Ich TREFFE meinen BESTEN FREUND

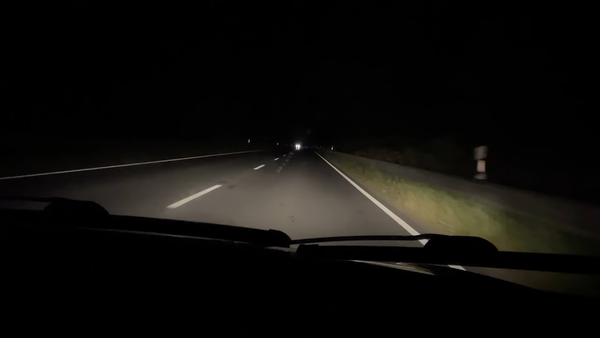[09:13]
Supi. Wenn Felix uns jetzt auch sicher nach Hause bringt, wird halt alle soupsen. Jo. Jo. Es ist halt einfach wirklich nur eine dunkle Straße mit Wald. Habt ihr sowas entspannt? Mach dein Fernlicht aus, oder ich hab's mit deiner Mom. Besser so.